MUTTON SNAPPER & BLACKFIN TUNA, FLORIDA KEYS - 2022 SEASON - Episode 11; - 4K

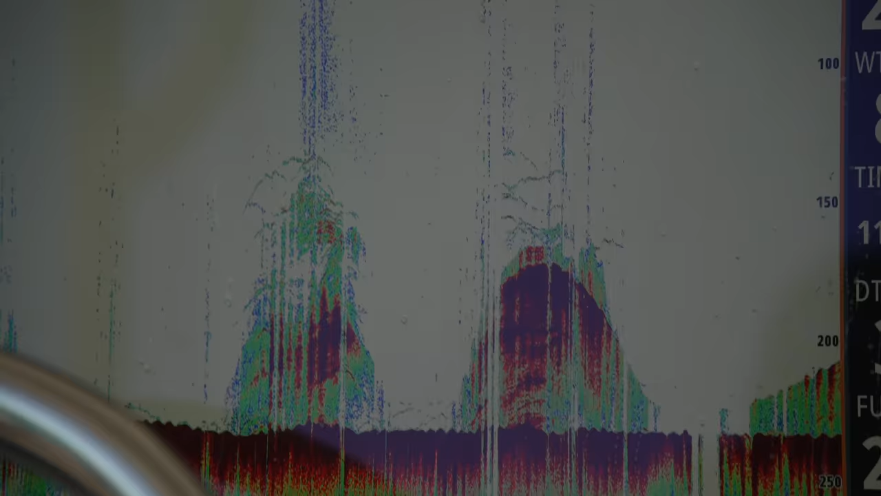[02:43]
And when we marked those tuna, we made sure that we dropped the jigs right underneath them and worked them through the school of tuna that we were marking.
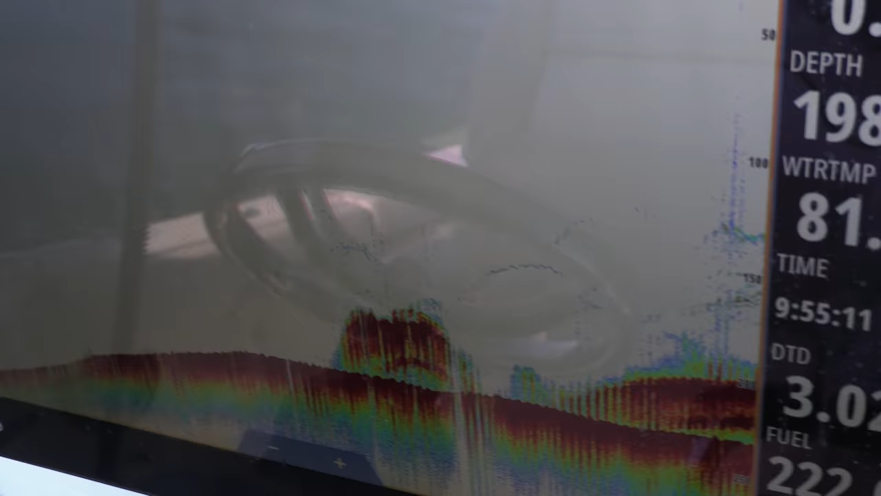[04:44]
Making a drift. Here we come again. And there are some blackfins showing solidly in the Simrad.
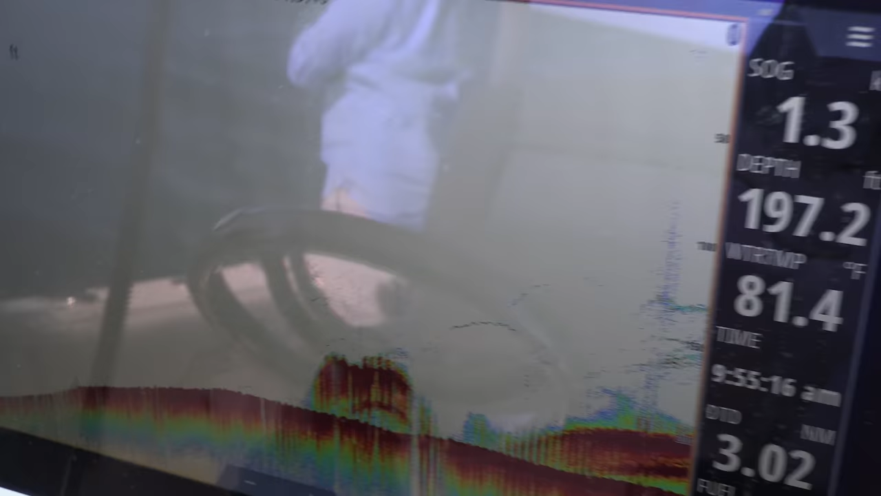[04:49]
On screen: water 81.4°F
We drop our flutter jigs down. We start working them.
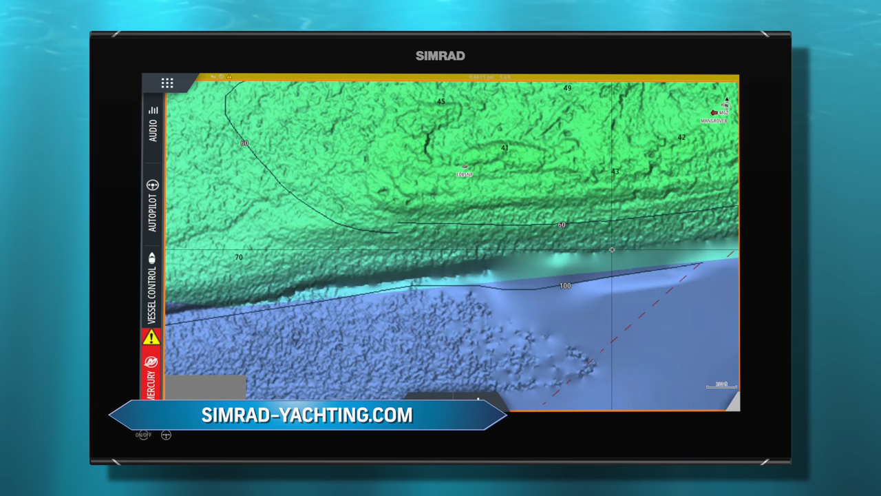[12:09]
A huge advantage for scrutinizing the ocean floor for potential fish holding structures are
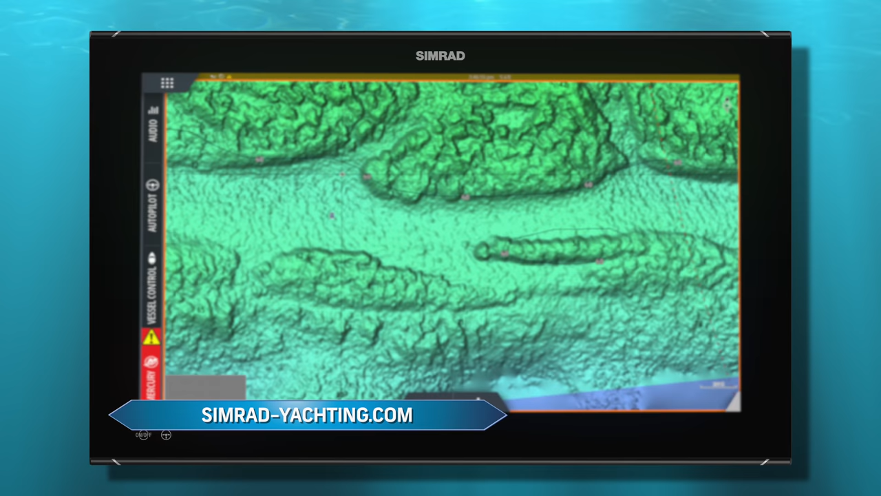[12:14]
the line of ultra high definition bath metric fishing charts by Simrad's C-Map Reveal.
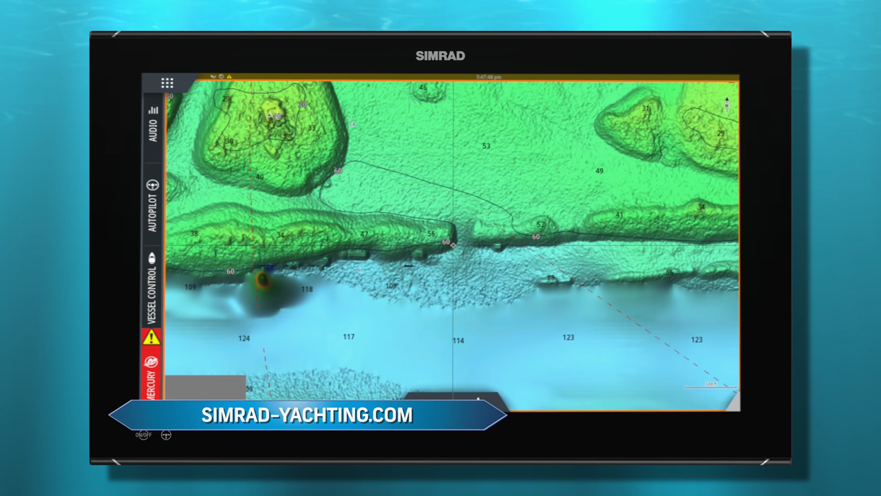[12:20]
Every detail, nook and cranny along the bottom coverage area can be viewed in remarkable detail.
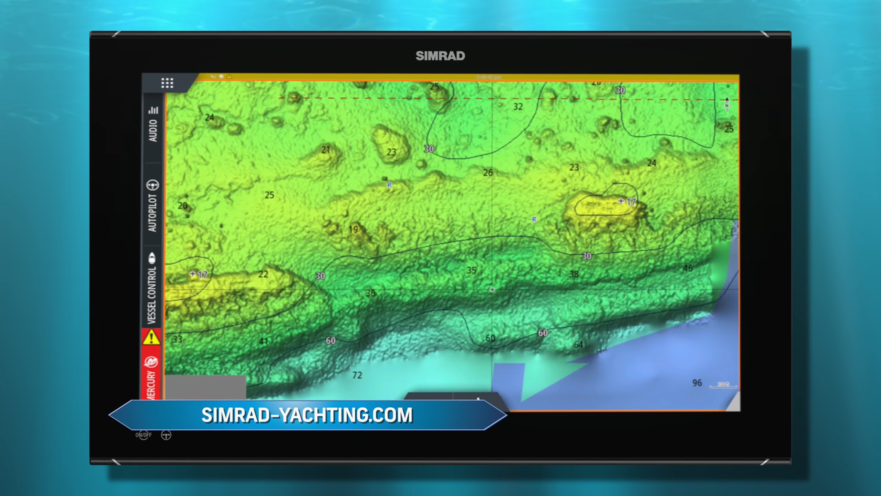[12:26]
Diego and I relied on C-Map Reveal to dial in on the specific sections of reef we ultimately decided to drift along. Well, George kept on working the jig, and then guess what?
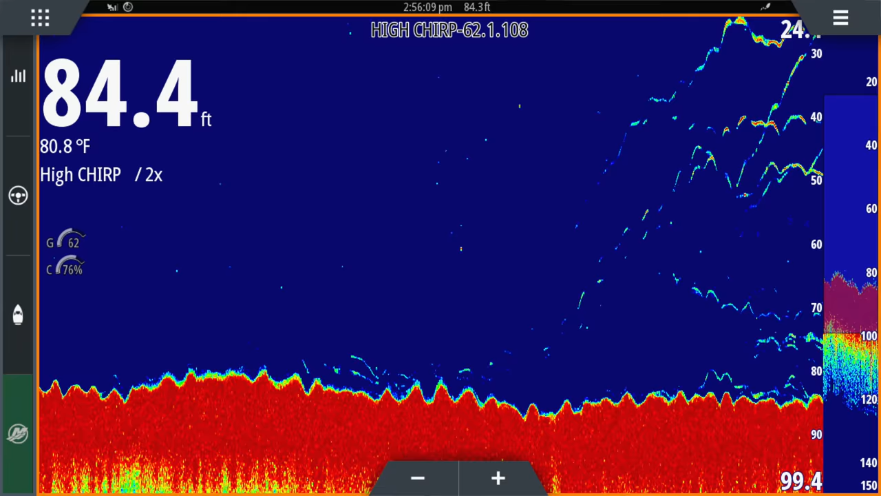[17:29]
On screen: water 80.8°F
Well, we start seeing these marks on the Simrad screen up around the mid-water column.